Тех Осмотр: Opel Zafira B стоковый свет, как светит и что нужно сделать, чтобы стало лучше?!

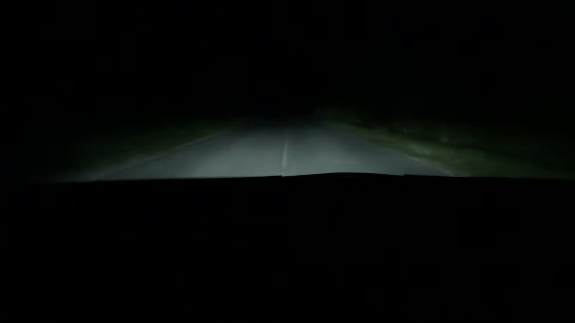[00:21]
сказать чтобы их мало то не сказать но и много их ну не сильно их много вот дальние включу для сравнения видно гораздо лучше становится да она не передает конечно но я вам скажу что с дальним ехать гораздо легче она усиливается